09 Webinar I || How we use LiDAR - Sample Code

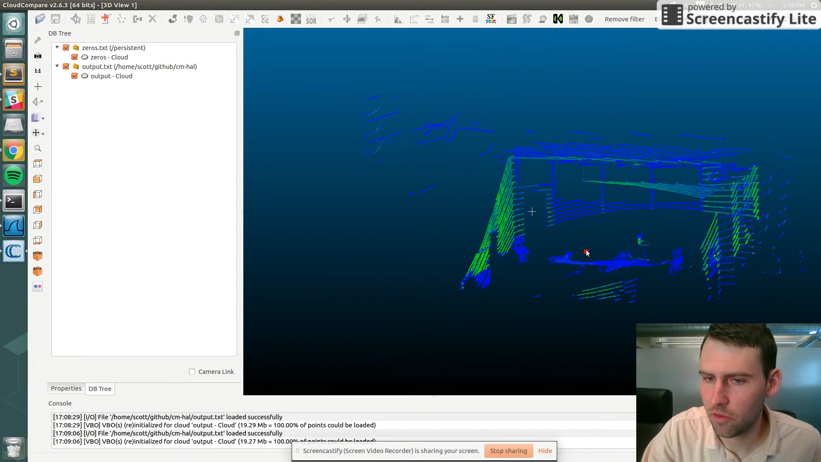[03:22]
I can that we just did and you can see here the red is the zero zero zero so this is the origin this is where the lidar is here's the table behind me you can see these three transparent parts of the window and then you can also
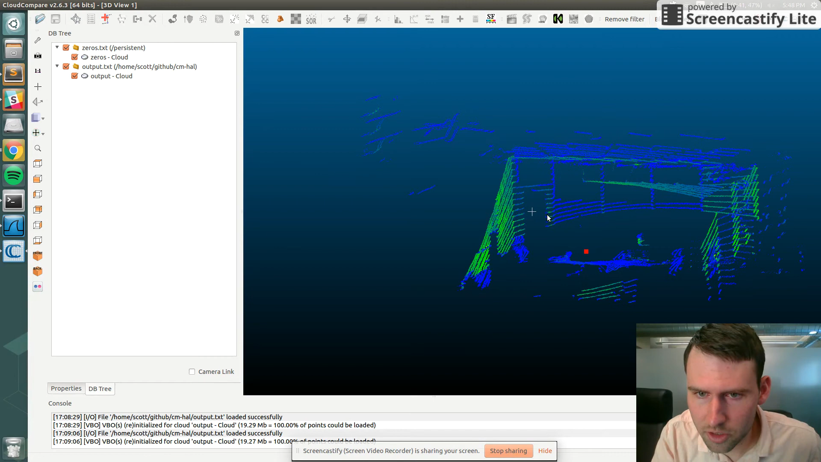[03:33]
see that door that I mentioned earlier the glass door and there's maybe
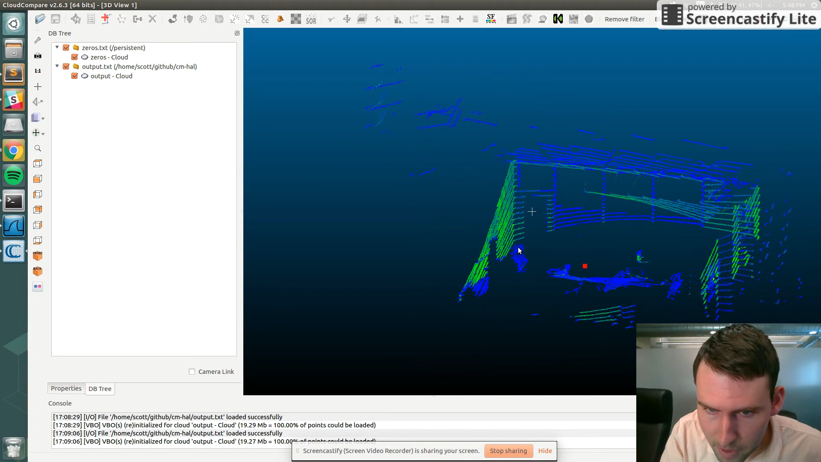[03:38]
I think this is a conference chair another conference chair and then you can look
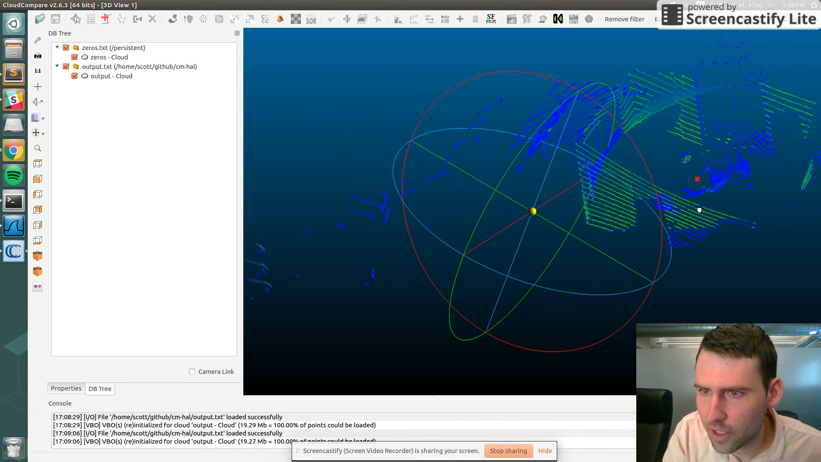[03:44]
out and that's actually the TV screen and then here's the window so because the window these windows are transparent the lidar actually just shoots through it and we don't get a return or we we get a return but it's from a very far distance away